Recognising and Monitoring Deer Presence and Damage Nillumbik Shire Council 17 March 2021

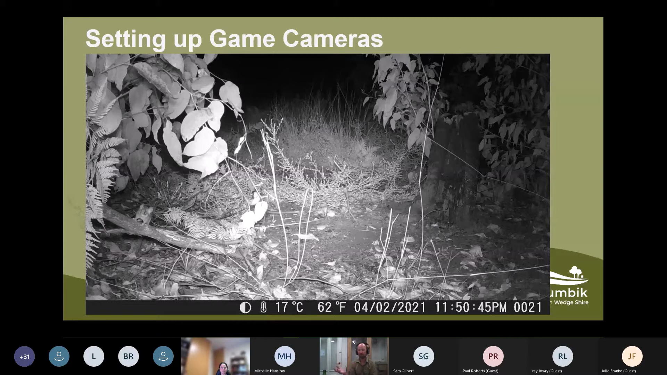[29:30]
then you you you don't have to do it again you can be pretty confident that the camera with those settings is going to behave in the same way whenever you set it up all these cameras save their settings even if you take batteries out so once it's all good to go um you should be able to reliably use it in the same way the other thing i tend to do is i set the cameras up to take three photos uh a few seconds apart maybe three seconds apart because i have found
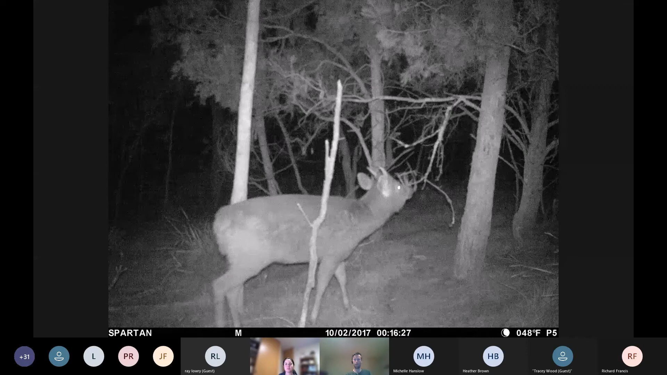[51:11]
for samba at night so that's what the night images would look like um and in terms of the three photos taken in succession which tracy mentioned um basically the triggers the cameras are set up to trigger three times uh very quickly and then there's a gap of five minutes before the next